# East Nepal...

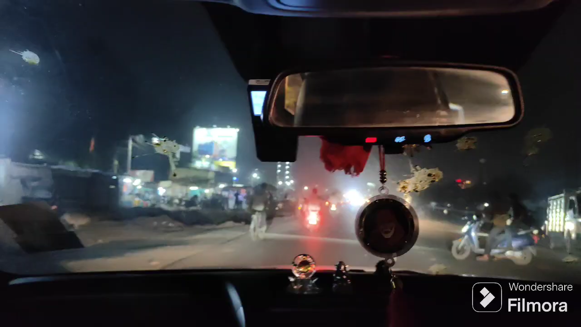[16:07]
ल अब हामी सिलगढी नै आइपुग्यो है.
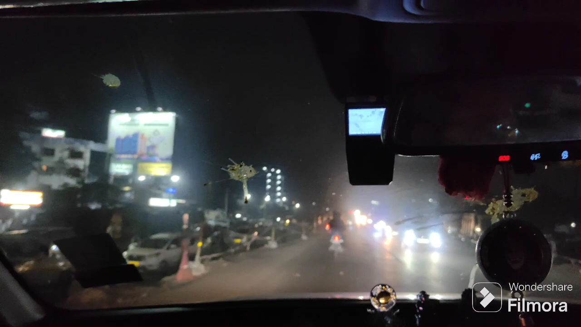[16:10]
र यहाँ त चारैपट्टि खै बाटो मात्रै एक्सिडेन्ट भएको देख्दैछौँ.
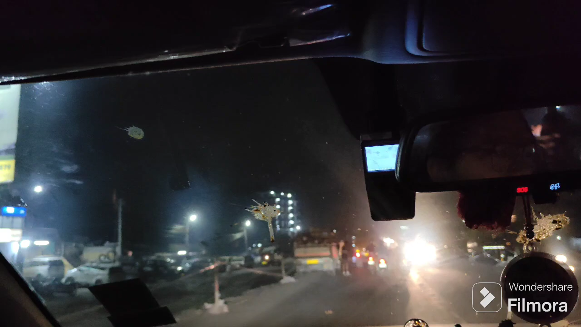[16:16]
यहाँ पनि यहाँ त सालुगडा लगायत यता पनि अब चम्पासरी